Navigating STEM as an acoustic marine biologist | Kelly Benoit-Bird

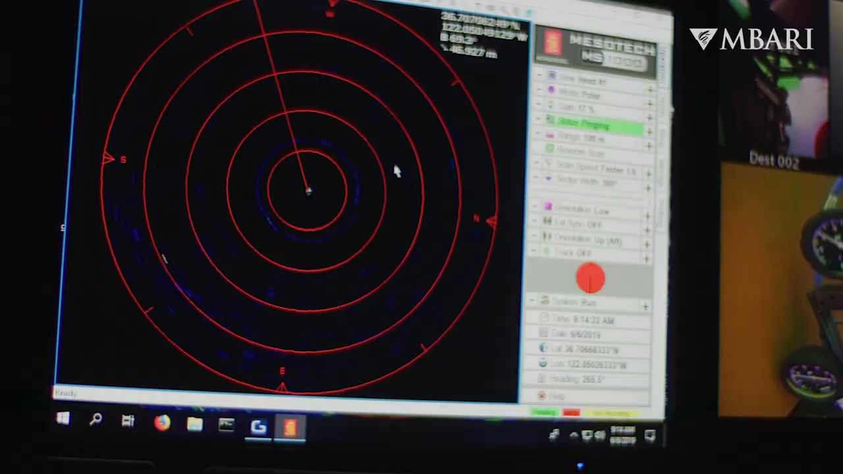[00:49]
We use sonars, where you send out a very short pulse of sound, and then we listen for the echo.